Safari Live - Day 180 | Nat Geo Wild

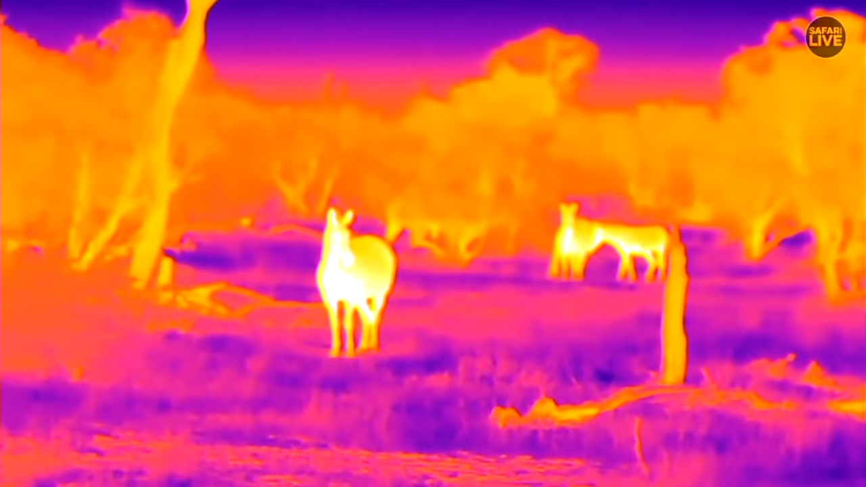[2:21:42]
You can clearly see that there is a zebra, and it's been interesting trying to work out the different heat signatures, especially at night. It's particularly difficult trying to figure out what's a scrub hair,
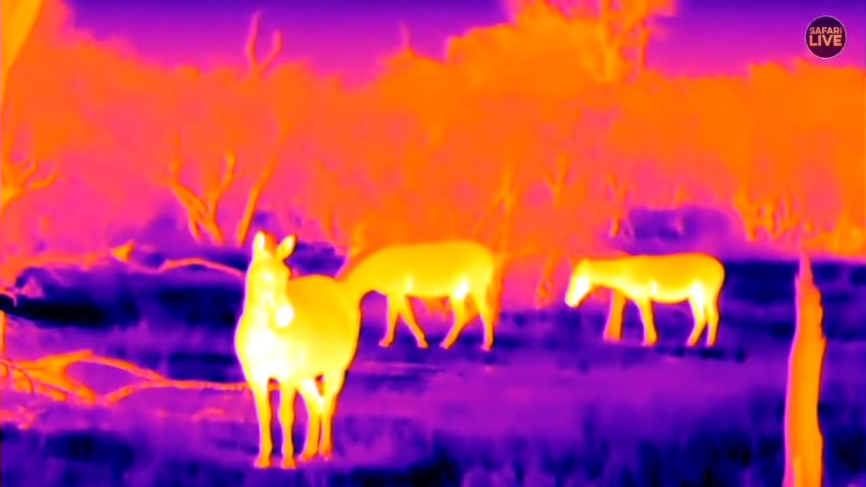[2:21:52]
what's a little crowned lapwing, what's a honey badger dashing through the grass. So slowly but surely we're all learning these shapes, especially when you have a view from above.
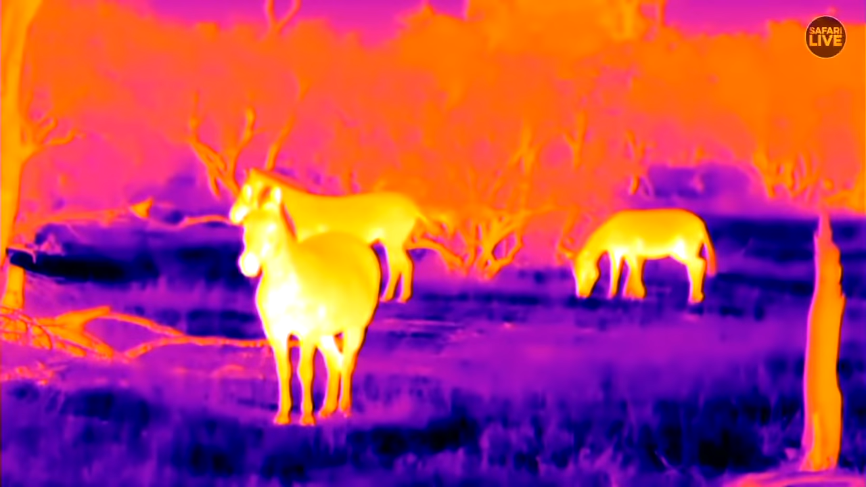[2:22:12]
But you can see their manes are not hot. I like the way that they look. That's awesome hair. Doing a big yawn at the back. Everyone's itchy today. And that little one's having a good old scratch. Wonderful.
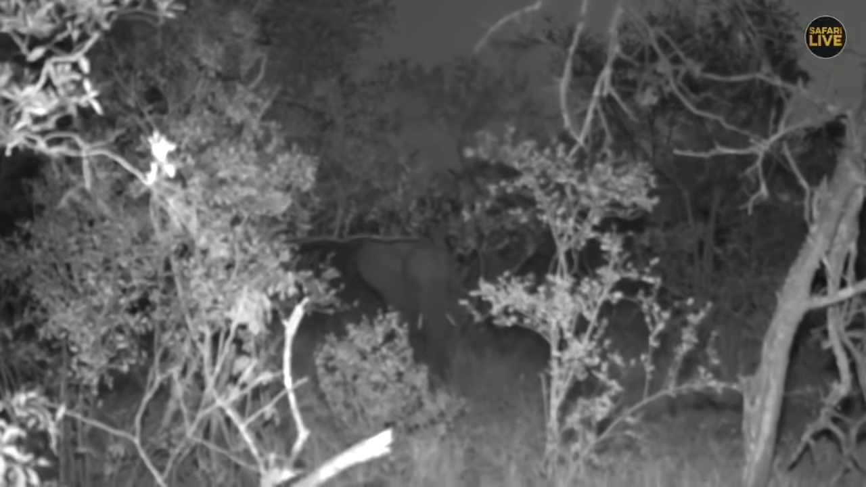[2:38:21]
Well, I don't think it was a real threat, Louise. A play-play threat, you know, like siblings play-play threat each other. It's definitely a bruised ego. I'd forgotten what a gibbous was. In fact, I'd heard the term and didn't know what it was. Yes, Louise, I acknowledge you know where I live. That is an elephant, in case anyone's wondering.
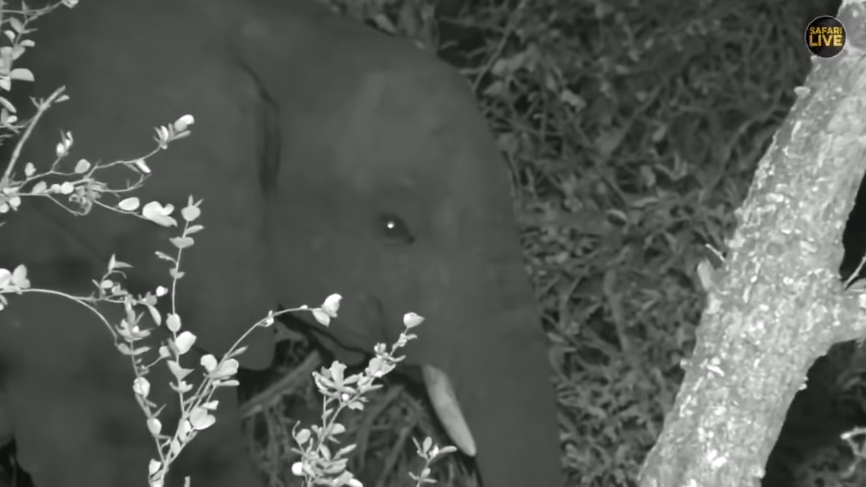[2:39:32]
It'll just see a very dull red glow on the back of the car.
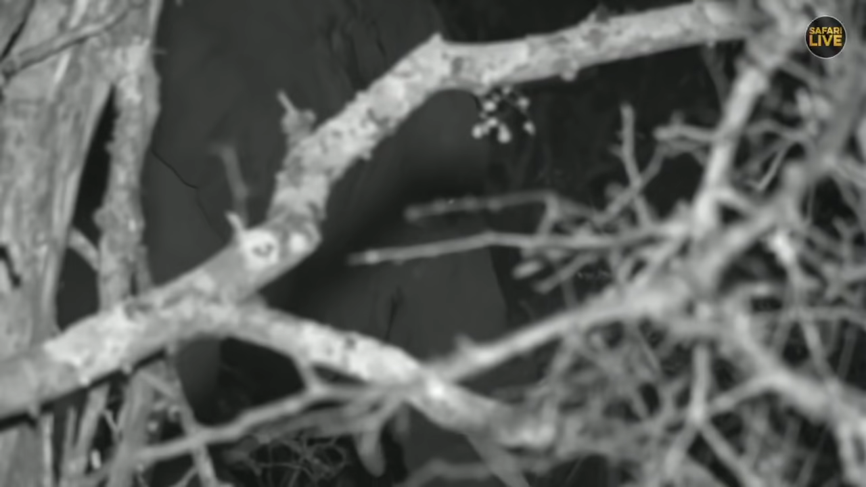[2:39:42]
I haven't spent time with elephants for a while, actually. Shamsun, that's a really nice question. Well, it's nice because I like the subject. You say, do elephants have wrists and ankles, or they're pretty much the same thing?
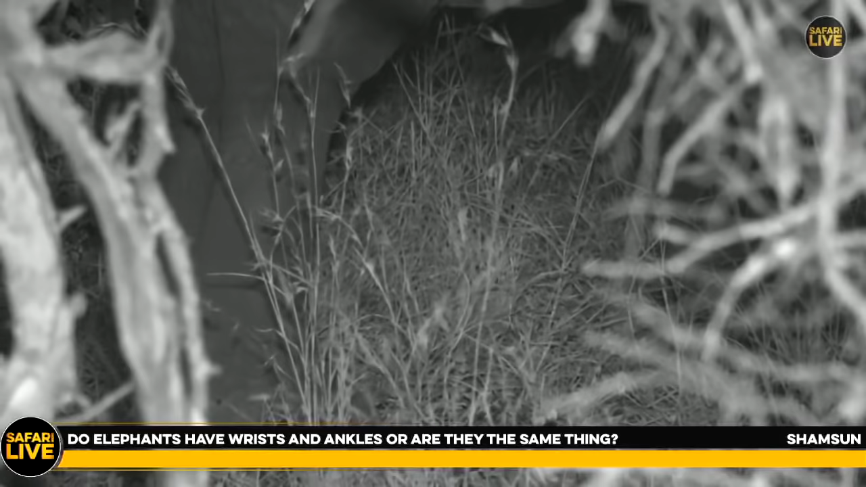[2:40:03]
All mammals, and in fact quite a lot of birds and reptiles, have very similar bones to the ones that you've got. They're just modified for different purposes. Now, if you look at the front leg of an elephant, naturally this elephant is now not allowing us to look at its front leg. Let me sneak forward. Shamsun, what you would call the knee, or what looks like the knee on the front leg of the elephant, is in fact its wrist joint.
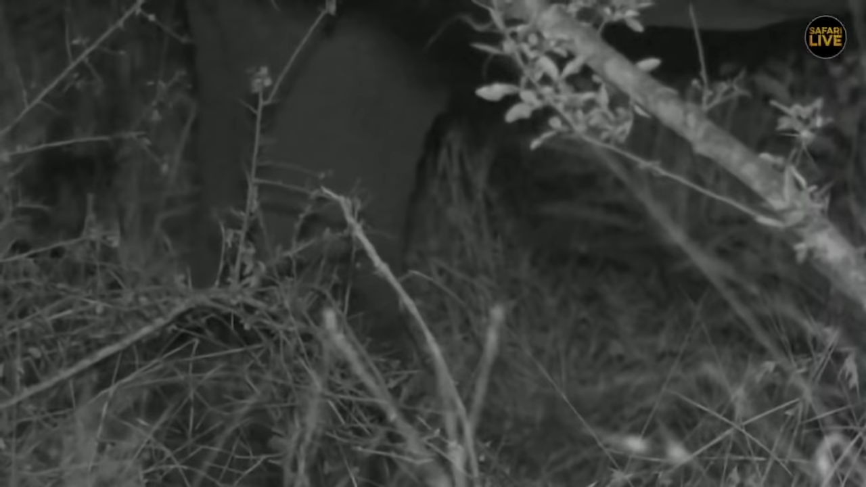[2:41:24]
And those are all much shortened. And then its digits. I think it's got, if it doesn't have all the same digits as we do, so tarsals, it'll certainly have shortened versions of them. Now if we can show you the front leg, it's quite interesting.
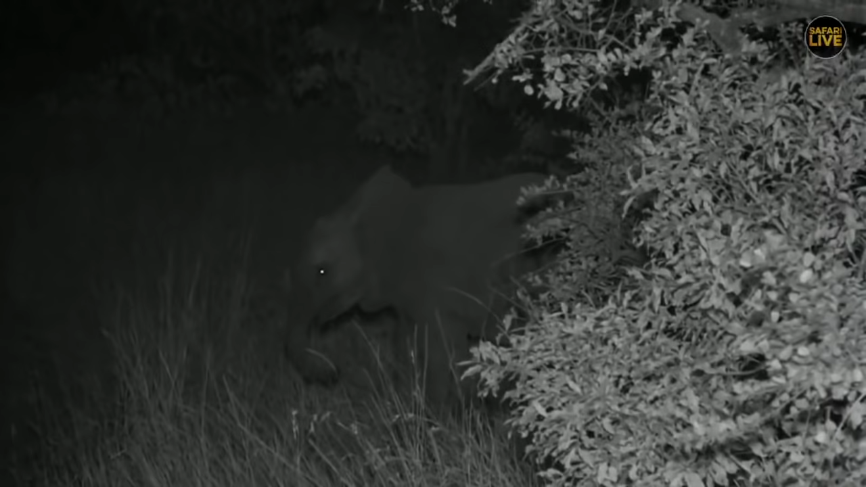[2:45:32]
Very beautiful. That's beautiful. Baby has absolutely no concern about us whatsoever.
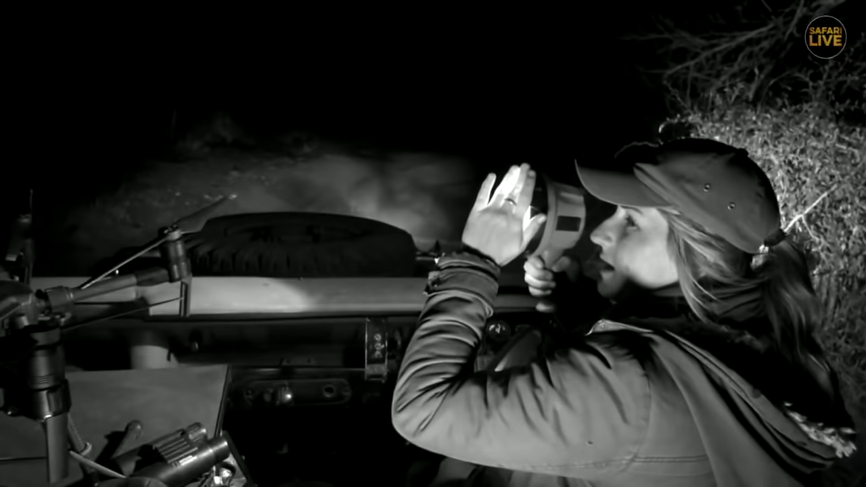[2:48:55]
This is a really nice area, so I'm just putting my hand like that to stop the glare from the light. So normally you would find them in areas like this. This is a tamboti thicket, and this is a great spot. But I can't see one thing. Nothing. Okay, off we go. And continue the search. I'm trying to think where we're going to find ourselves an owl.
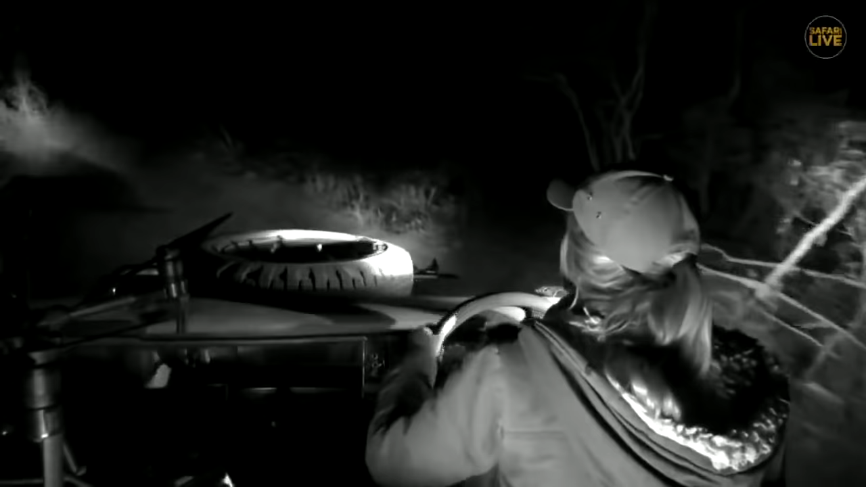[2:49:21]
I mean, if we're not winning here, we might have to try a different area, try an open area. This is another good spot to see a civet. Often hanging around here, or a honey badger even, coming up from out of the drainage lines. I just don't want to take my eyes off of the trees. Excuse me, not even a little bit. I Maybe it's too early for the owls.
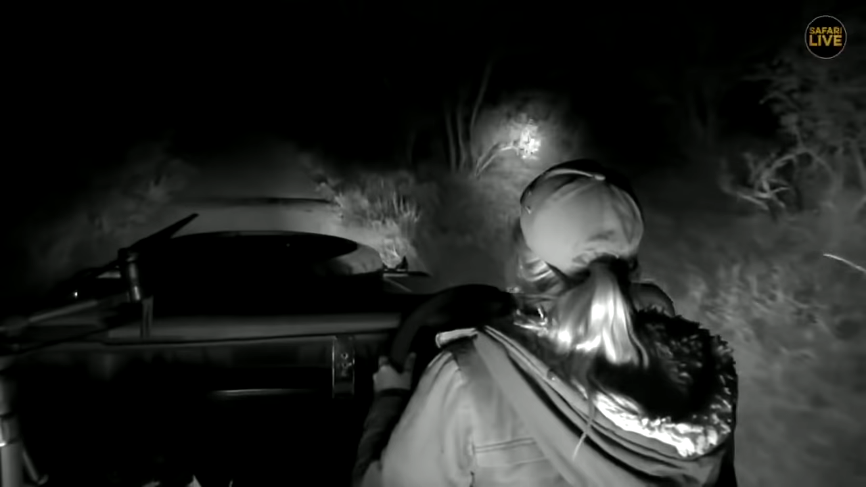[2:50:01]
We'll see, because they've been calling most nights. Yeah. Oh, I see eyes. Off to the... Bush baby. Two. Straight ahead. Go up a little bit. There's one. I'm going to keep my light on it.
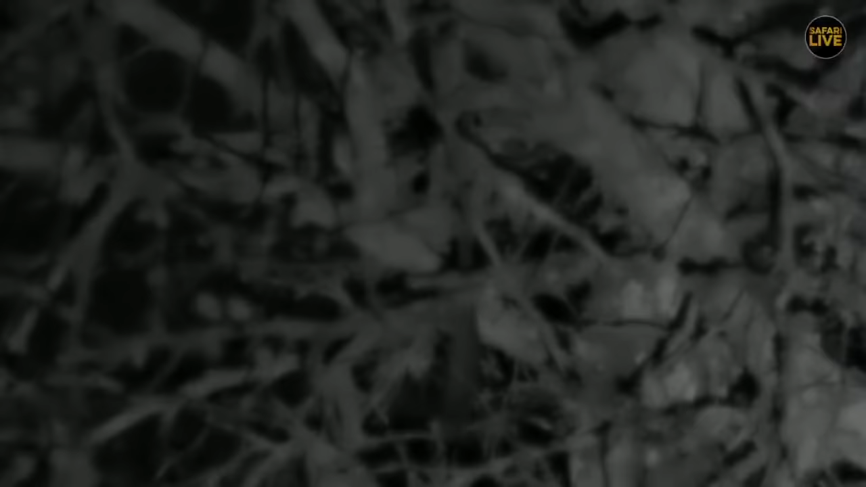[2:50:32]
So there's one bush baby, and you can see it's looking down off to the right. That's because there's another one there. Actually, Seb, can we go down and to the right quickly while it's sitting there? Oh, it's just jumped. There we go. And all they're together. Hello. Ooh. Grooming. I don't think I've ever seen bush babies groom one another. Do you want to go in for it? Final control, you're ready. The boss has spoken.
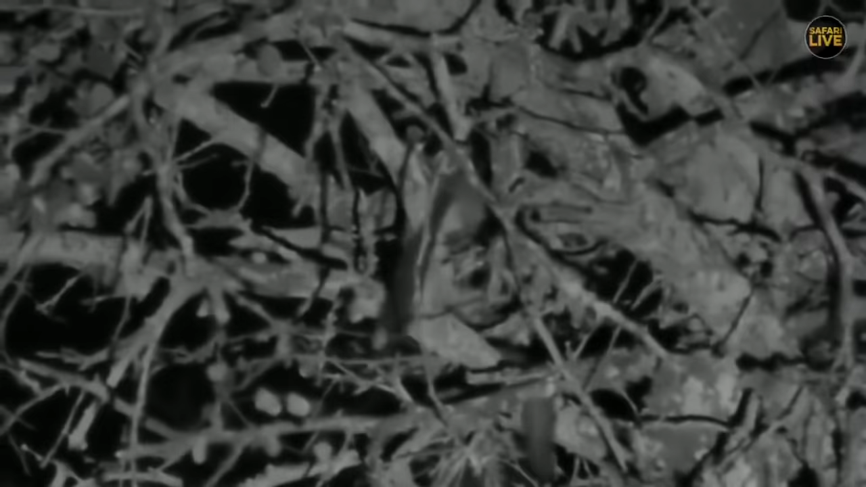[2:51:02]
There we go. We'll just go into infrared. Anyway, we didn't get a response. There we go.
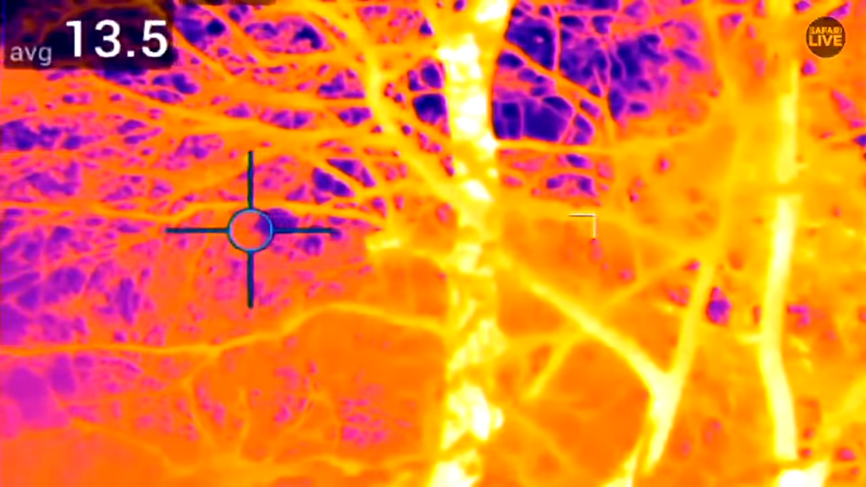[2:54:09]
There they are. It's difficult, though.
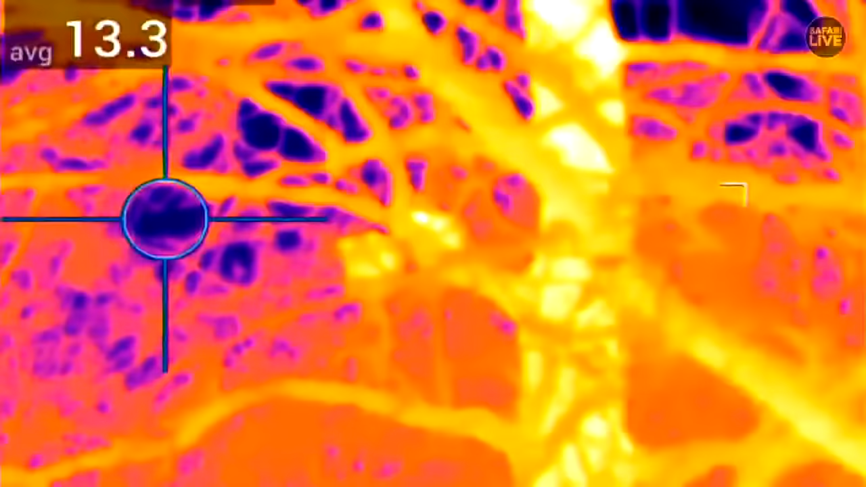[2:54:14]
Obviously, the tree is still holding a lot of heat from the day. But it is a bit difficult, very difficult to focus.
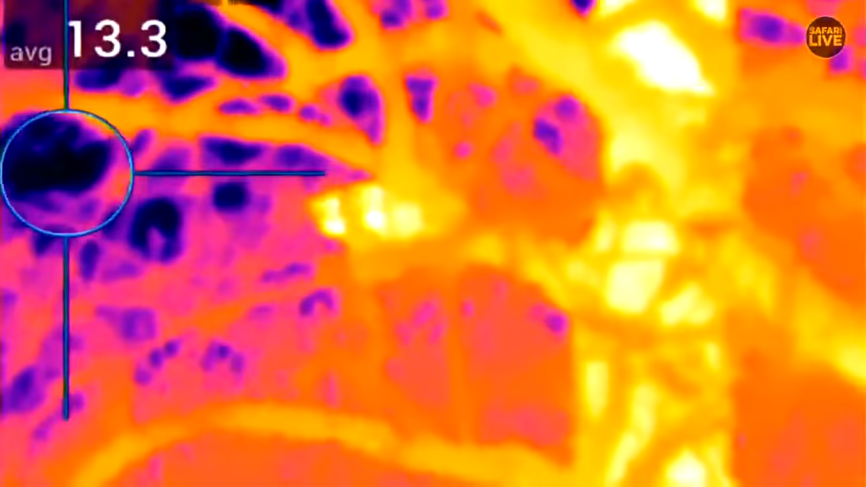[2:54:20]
But those little things moving around over there, those are, in fact, the lesser Gallagher. So you can see them bouncing quite nicely. It'll be easy to follow them.
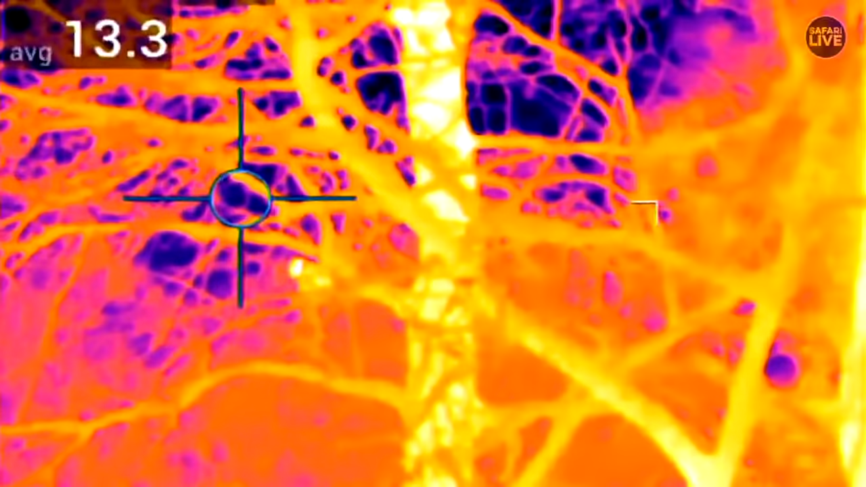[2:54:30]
A couple of moths here and there also flying across the screen. You pick up their heat signature. That is so fascinating. They're so busy. We're very spoiled.
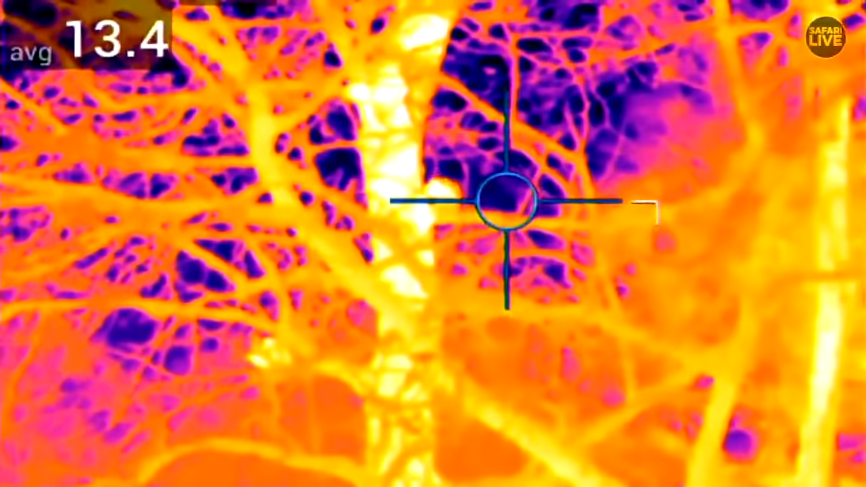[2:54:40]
Normally they're bouncing around and you only get a view for about 2 seconds or so. That's amazing. Long tails, too. What's that one doing? Oh, that's its tail. Never mind. I was like, what is it eating? It wasn't. It was just having a scratch. Eh? Bouncing up.
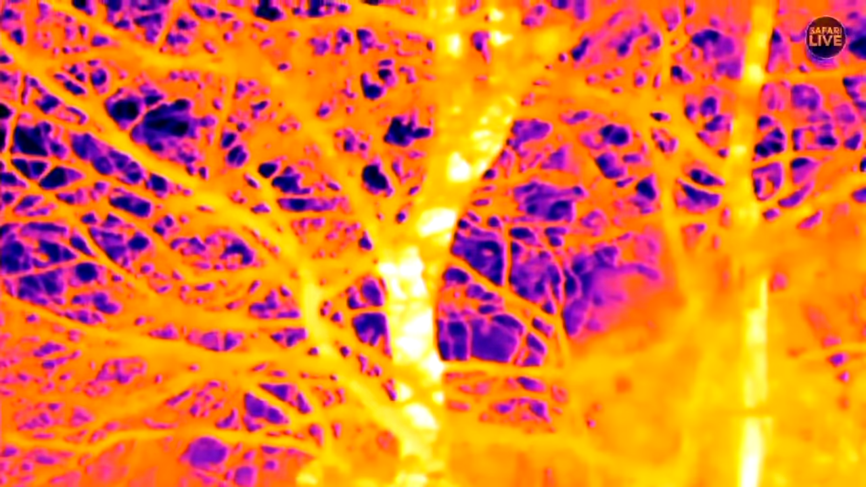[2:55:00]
Slowly, slowly climbing higher and higher.
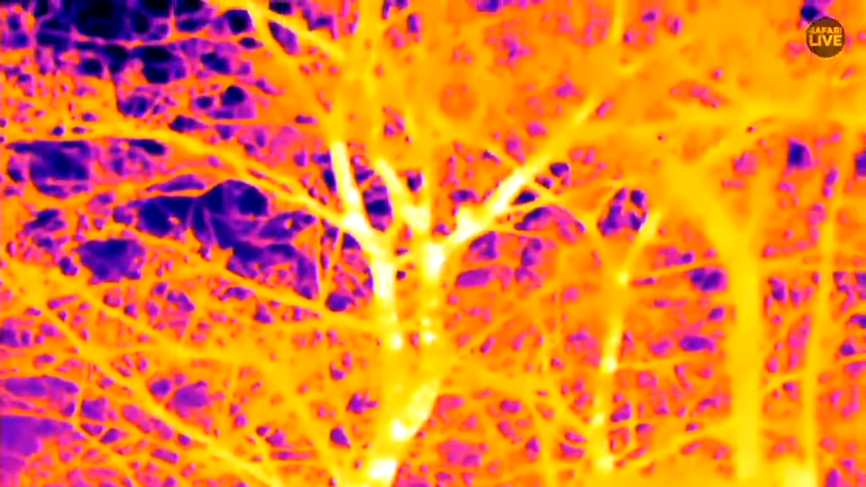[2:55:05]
It is very cool to see them bounce around in the FLIR thermal. Wow.
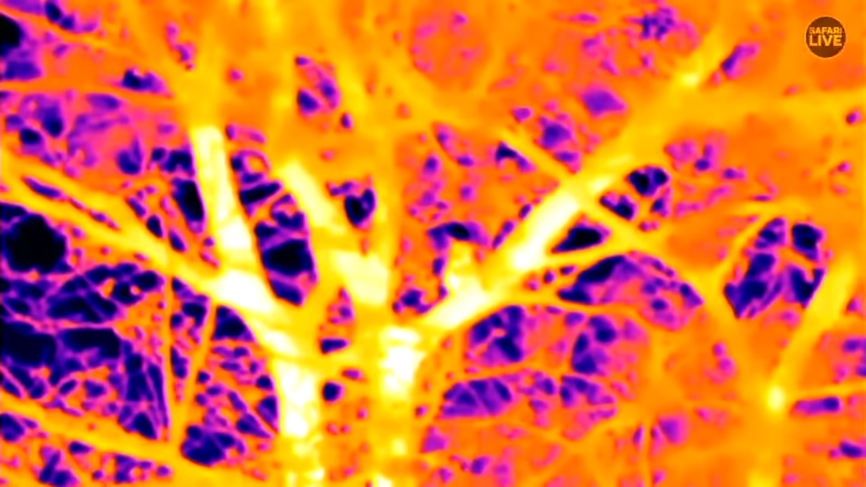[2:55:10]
Right. We're going to get back into normal mode now.